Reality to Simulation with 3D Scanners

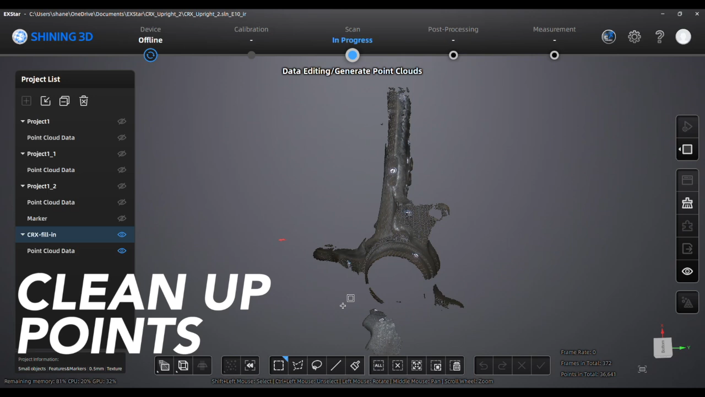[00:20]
Clean up a bit of garbage that I collected and now I can align the scans and this is actually magic.
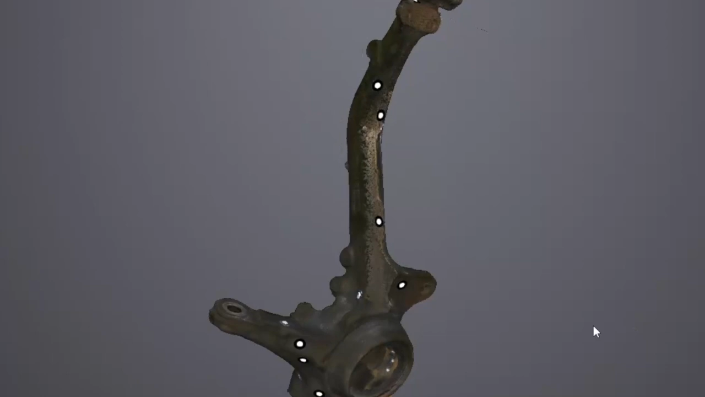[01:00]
with high fidelity and with nice texturing. So in the broader industrial metaverse these scans can
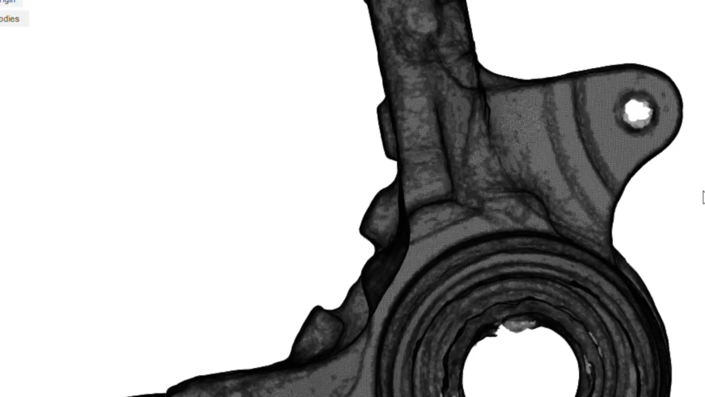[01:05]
be helpful for